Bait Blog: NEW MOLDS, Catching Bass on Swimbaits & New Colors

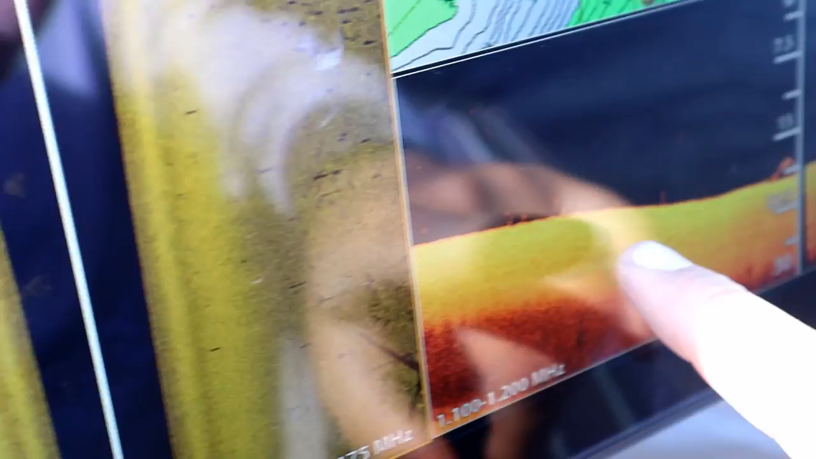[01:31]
oh those dots are fish look at those fish that's what you want to see look at that hand pour got him
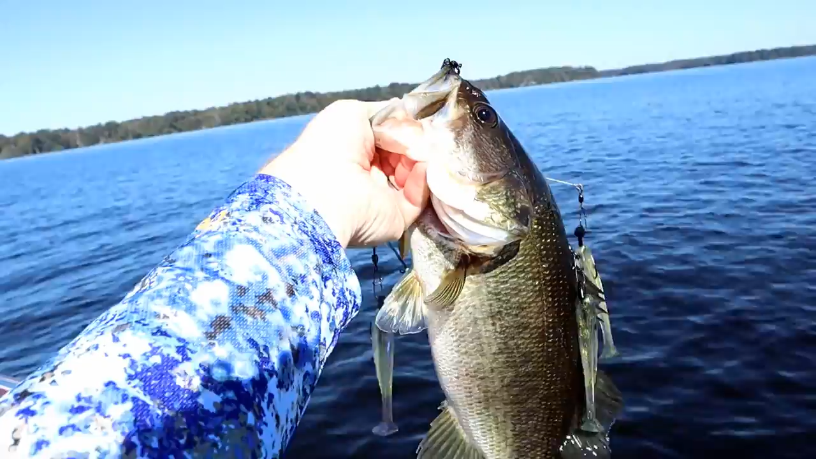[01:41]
juicy juicy too what do you think he's two and a half yeah he got a little shoulder on him right on yeah see you see you see you
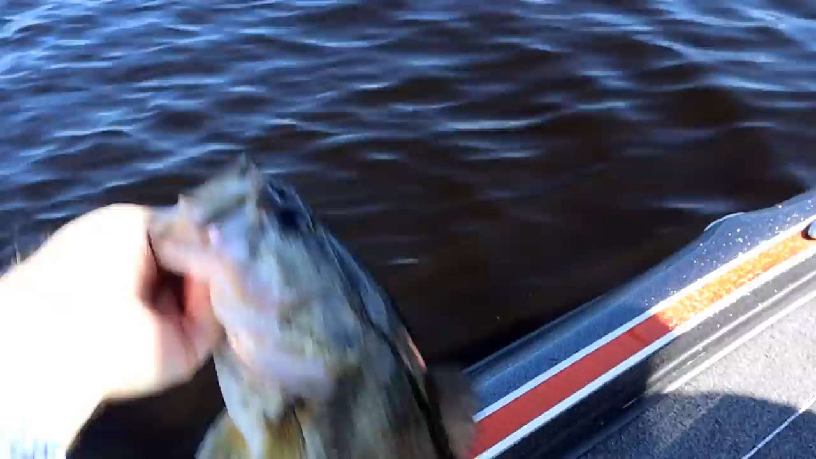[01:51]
there's about 50 with him are they still on the screen yeah
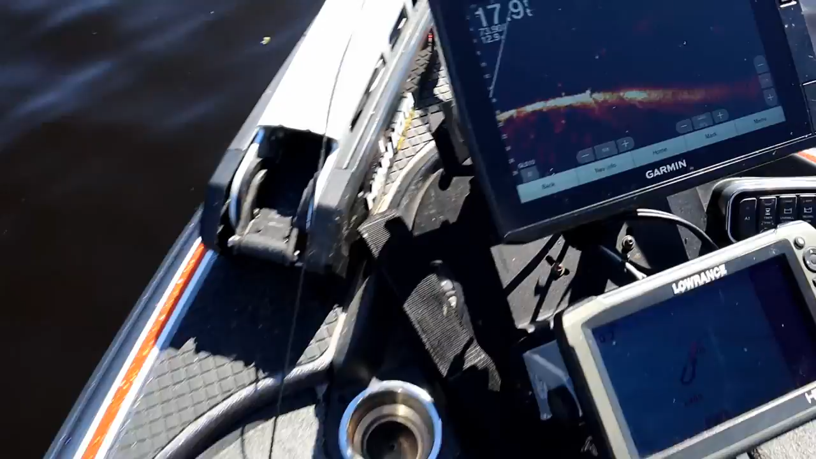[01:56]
yeah y'all look look at what we're on here
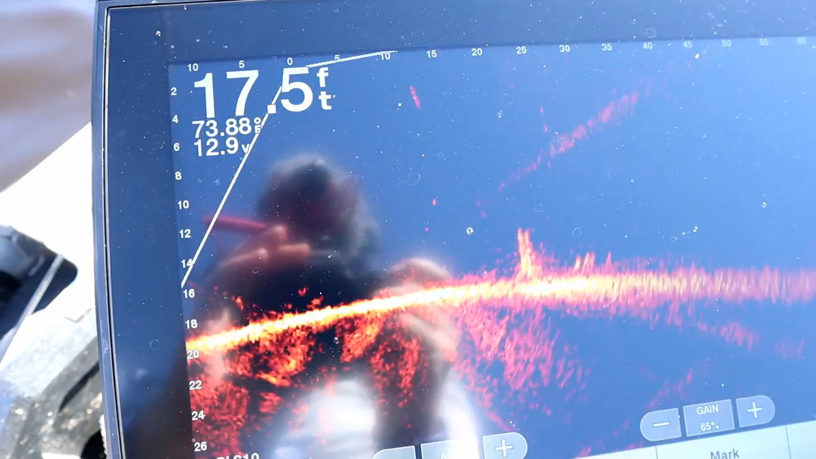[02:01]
On screen: depth 17.5 ft
and that's not even the half of it yeah look at all these all those fish moving around
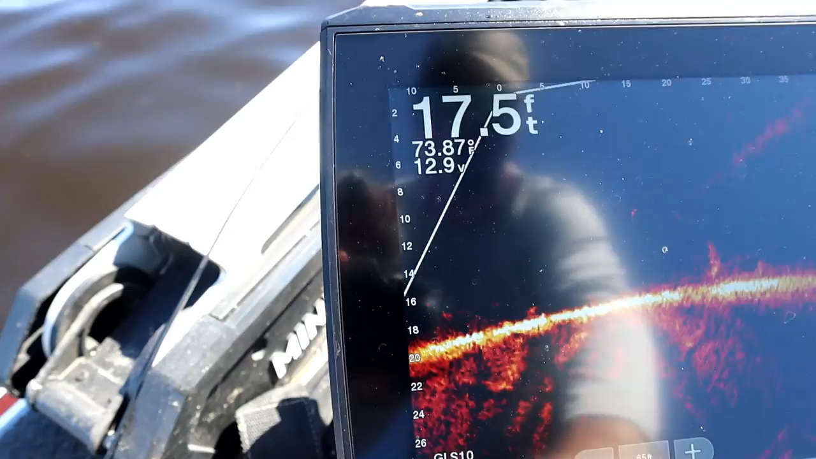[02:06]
On screen: depth 17.5 ft
nervous so yeah there's some spin
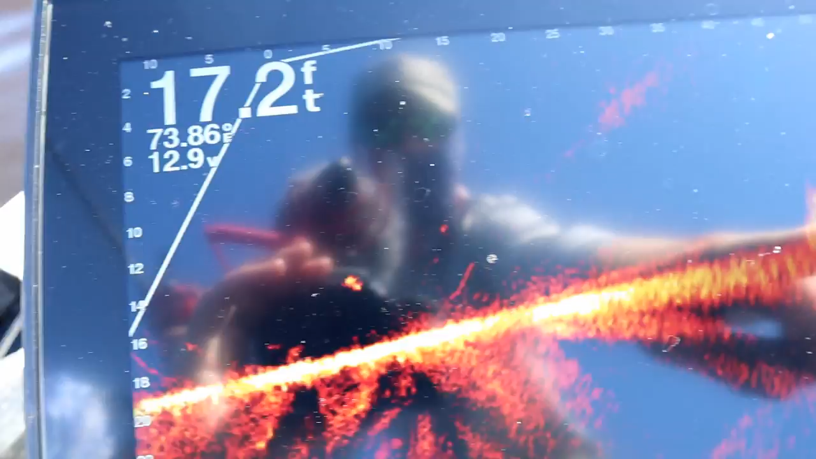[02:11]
On screen: depth 17.2 ft
it up a bunch of shad above them